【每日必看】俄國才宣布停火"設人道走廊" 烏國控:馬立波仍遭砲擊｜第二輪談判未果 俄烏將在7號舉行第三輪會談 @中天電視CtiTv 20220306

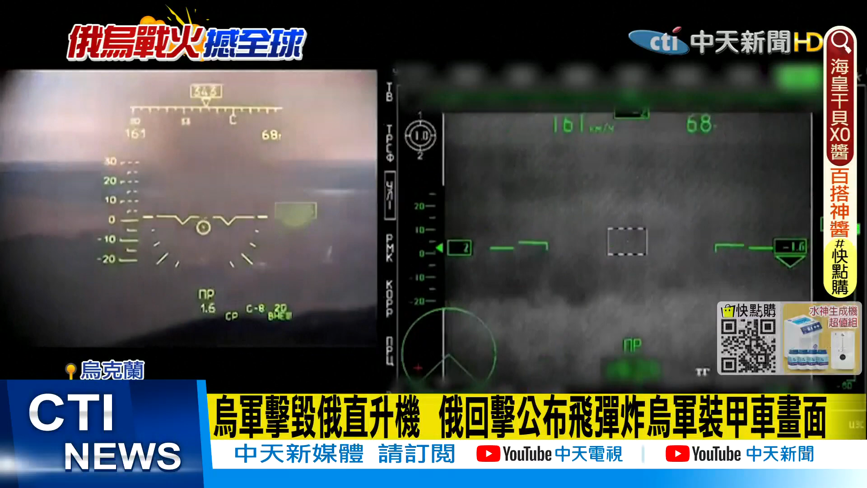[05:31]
俄罗斯国防部也不甘示弱PO出影片指出俄军的军用直升机成功用反战车飞弹摧毁乌军的装甲车